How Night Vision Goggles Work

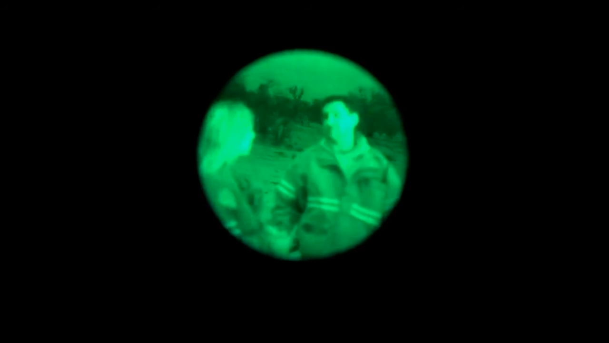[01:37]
with less intensity at night county fire got five pairs of night vision goggles at twelve thousand
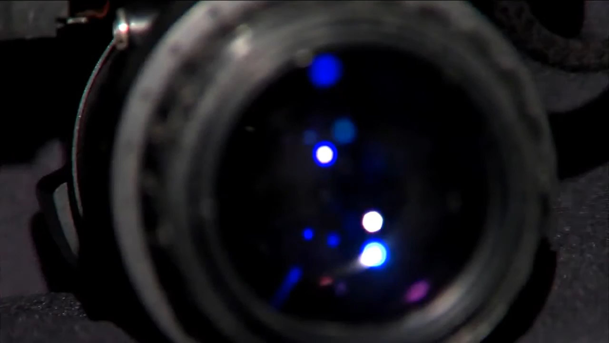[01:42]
dollars each about five years ago they were part of a homeland security grant the goggles
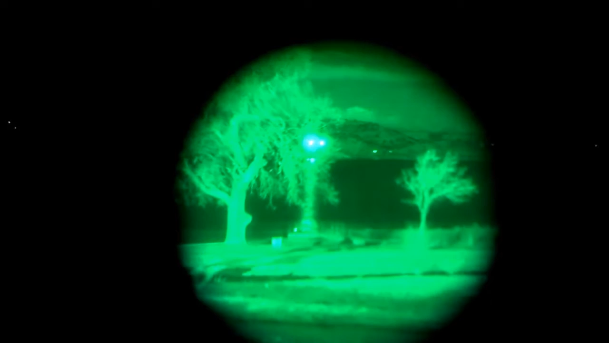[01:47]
amplify available light five thousand times turning night into
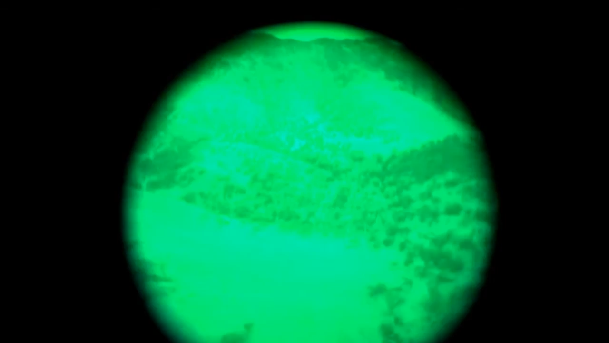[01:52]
day hundreds of feet in the air firefighters say these night vision goggles
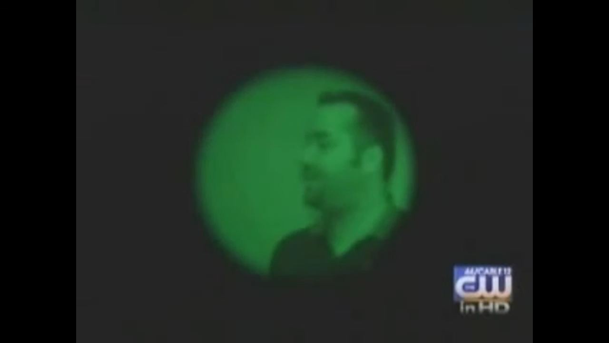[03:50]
color that is good for the human eye to pick up detail thermal imaging on the other hand looks white it picks up the infrared light that all objects emit the hotter